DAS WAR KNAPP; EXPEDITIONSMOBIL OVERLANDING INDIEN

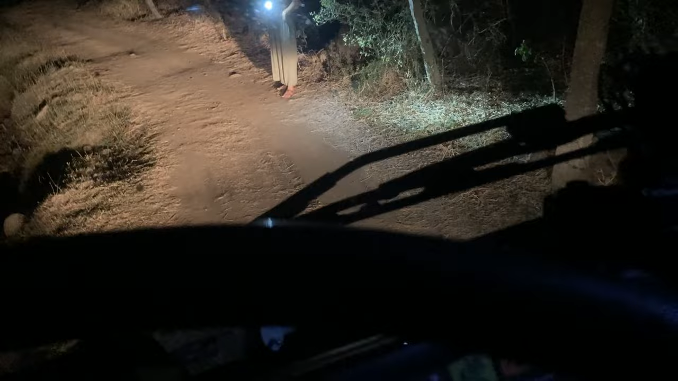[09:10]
Jetzt hat sie hier an der engsten Stelle einen ganz guten Job gemacht